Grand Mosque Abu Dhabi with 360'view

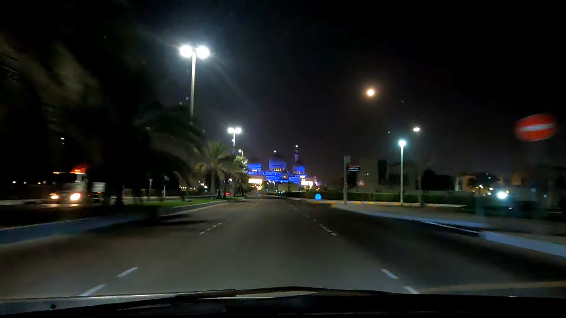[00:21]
guys, natatanaw niyo na po ba yung Grand Mosque, no? Yan po, yung may mga ilaw po na yan, no?
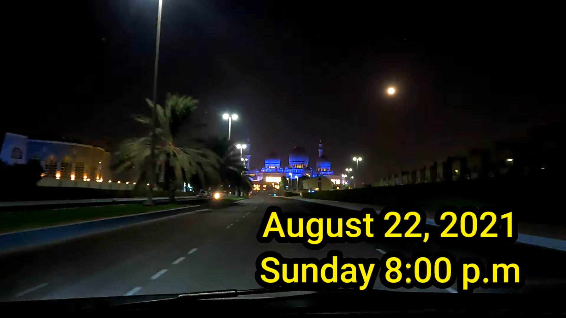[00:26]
Kulay blue. So, bali sa after stoplight po, mag-left tayo.
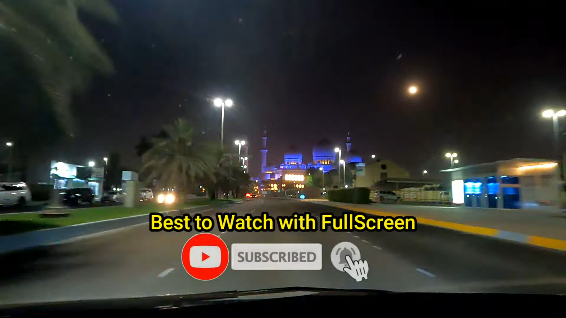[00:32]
Ay, paikot po yan, no? Iikotin po natin.
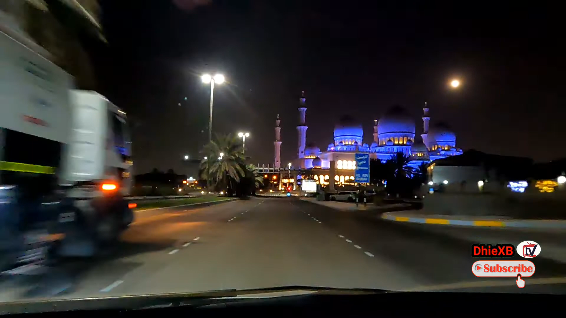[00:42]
Guys, yung Grand Mosque, Abu Dhabi Grand Mosque, no? Sobrang ganda po niya, guys. Kung nakakita niyo po dito sa ating video, no? Ayan po. I-ano ko ng konti itong ating camera, ayan.
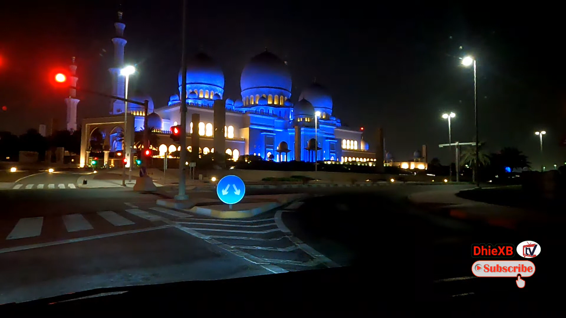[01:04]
Sobrang kitang-kita niyo po yung Grand Mosque. Nagle-left po tayo rito. And then, ikutin po natin yan.